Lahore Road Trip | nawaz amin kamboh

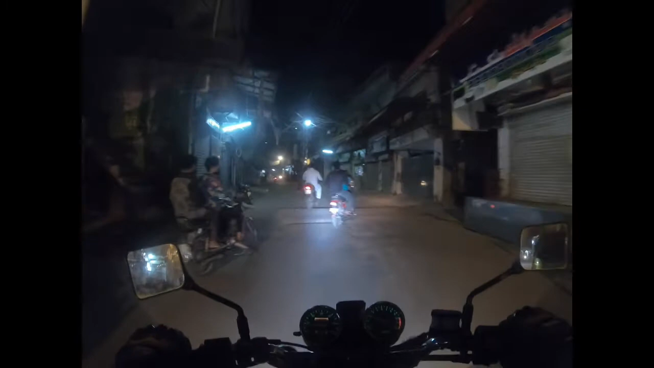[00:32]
रिजवान भाई को डीएचए की तरफ लेकर निकल चुका हूँ और चलें मिलते हैं थोड़ी देर बाद।
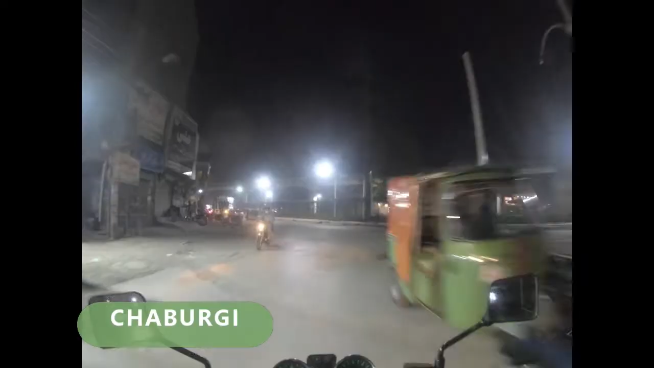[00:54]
जी रिजवान साहब पहुंच गए जी इस वक्त चबुरजी तो बड़ा एंजॉय कर रहे हैं मेरी बातों को पता नहीं मुझे ऐवें समझते ऐवें
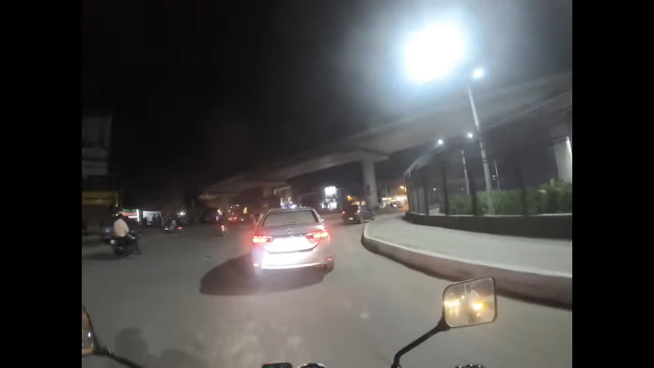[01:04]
तो अपनी बातों के साथ इनको एंजॉय भी करा रहे हैं।
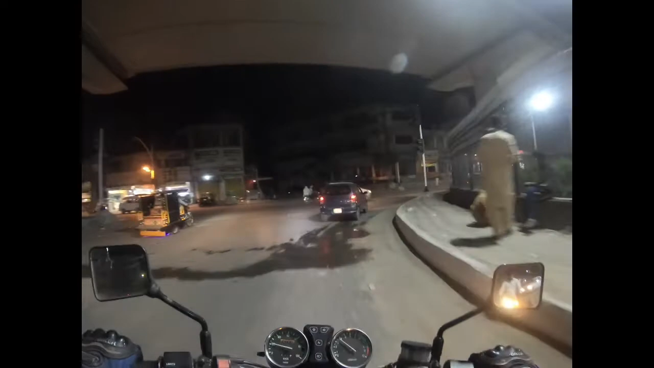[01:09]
यहाँ से चबुरजी में काफ़ी सारे जहाज आपको नज़र आएंगे सड़क के किनारे पे।
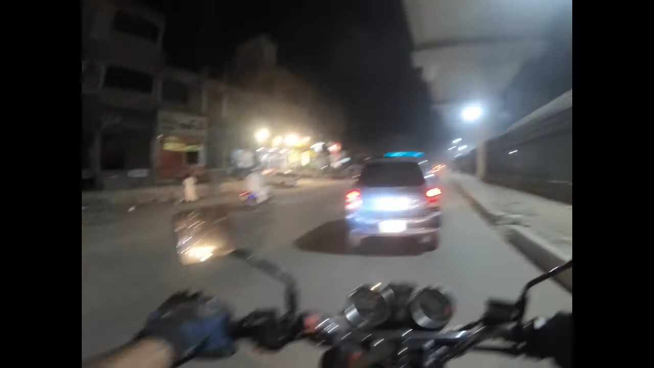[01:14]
ओए ठंड भी है और मैं टी शर्ट पहन के आ गया यार। मैंने अभी तो डीएचए के इलाके में जाना है वहाँ पे तो उफ शदीद किस्म की सर्दी होगी। चले कोई नहीं खैर है
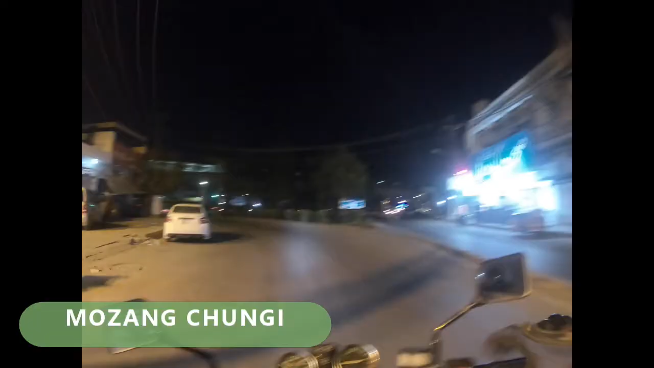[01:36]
मजंग चुंगी।
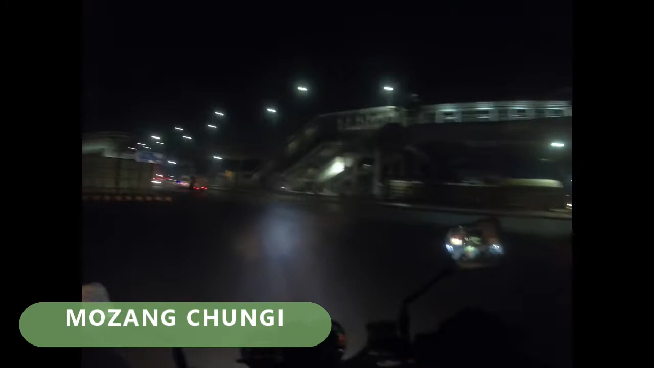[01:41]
तो मजंग चुंगी से मैं फिरोजपुर रोड पे जाऊंगा क्योंकि कैंट से मैं नहीं गुजरना चाह रहा। मैं सीधा कलमा चौक से
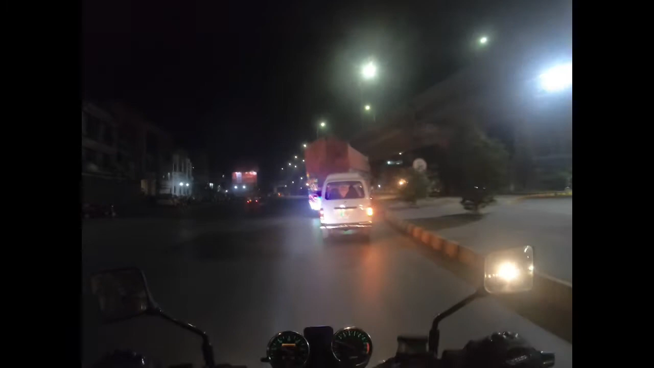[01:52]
लूँगा फरदोस मार्केट और वहाँ से डीएचए। तो
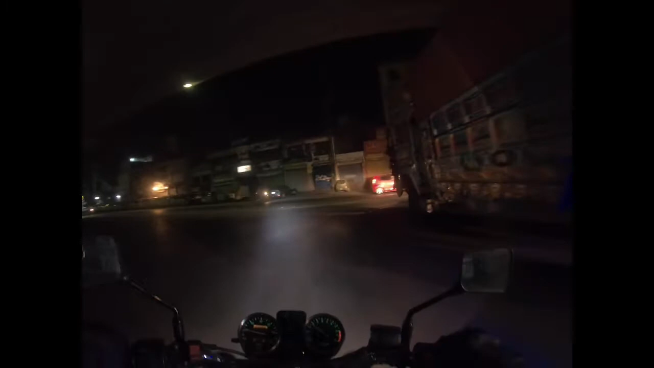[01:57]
फिरोजपुर रोड चलो भाइयो अपनी अपनी साइड पे। रात के 11:30 बजे रोड का नज़ारा
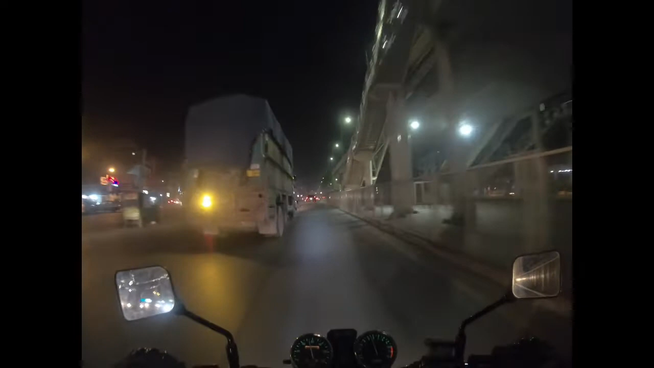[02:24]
रश बहुत कम है तो इस राइड का अपना ही मज़ा है। फिरोजपुर रोड दिन के वक्त काफ़ी बिजी रोड होती है यहाँ से गुजरना इतना आसान नहीं होता लेकिन रात के टाइम में गो के बड़ी ट्रैफिक होती है HTV बट
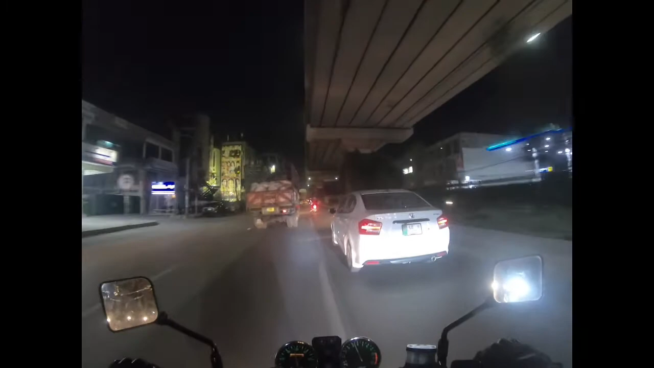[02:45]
क्वांटिटी ऑफ द ट्रैफिक थोड़ी कम होती है। मेट्रो ट्रैक के साथ साथ कलमा चौक तक मैं जाऊंगा।
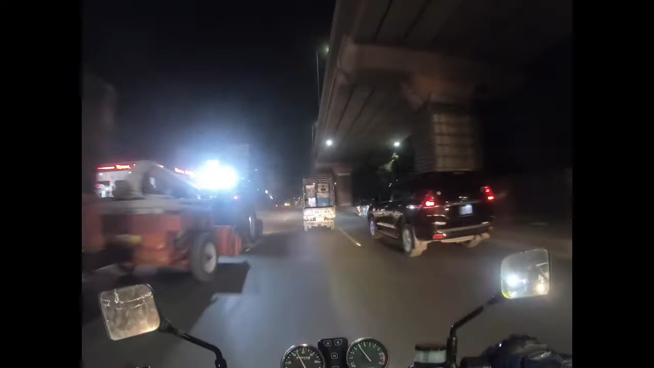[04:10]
माशाअल्लाह ड्राइवर वाले हॉर्न लो और रास्ता लो। इचरा के लिए यू टर्न यहाँ से लिया जा सकता है लेकिन पाकिस्तानी कौम है उल्टी साइड से आ जाती है।
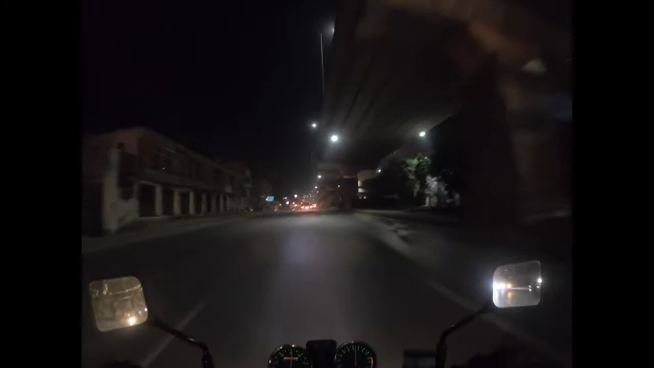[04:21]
मुस्लिम टाउन वाला फ्लाईओवर अगर आपको बाबा की कुल्फी खाने का मन हो तो नीचे से जाएं।
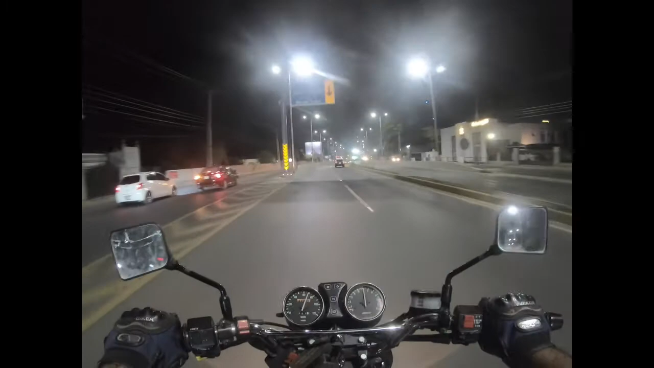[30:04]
कलमा चौक और मॉडल टाउन के लिए हमें ये अंडरपास से ही जाना होगा, इसका नाम है लाल चबास कलंदर अंडरपास। काफी खूबसूरत अंडरपास है,
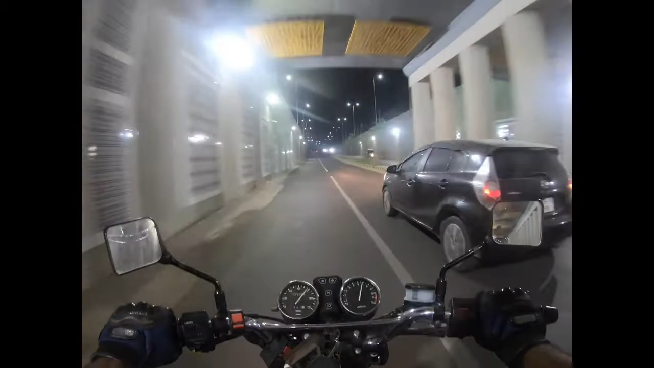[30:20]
स्पीड इज 80। कहीं कहीं काफी ठंडक है और कहीं कुछ बेहतर है।